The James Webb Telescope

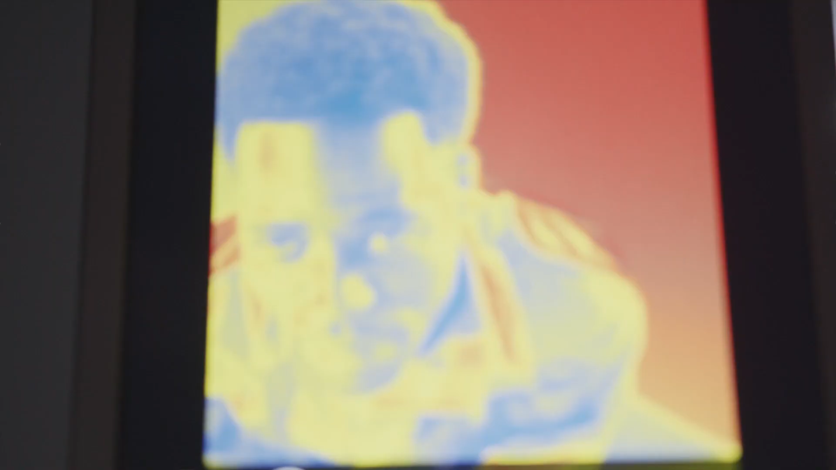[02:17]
Infrared imaging is often known as thermal imaging.
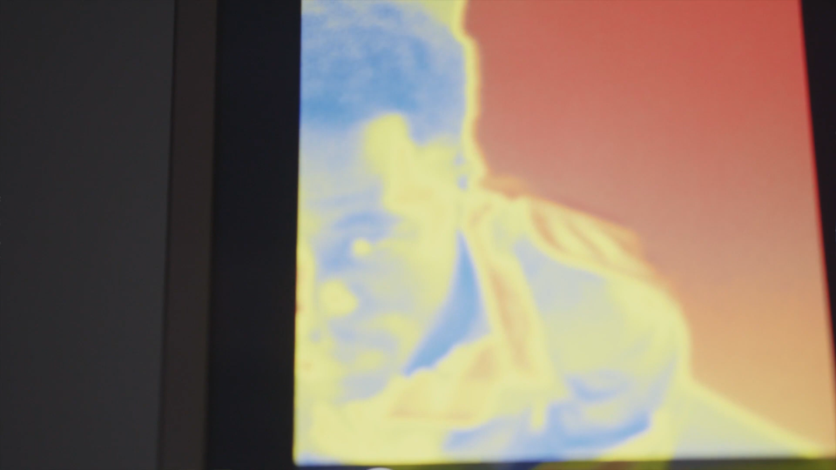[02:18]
It's the hot things that appear bright.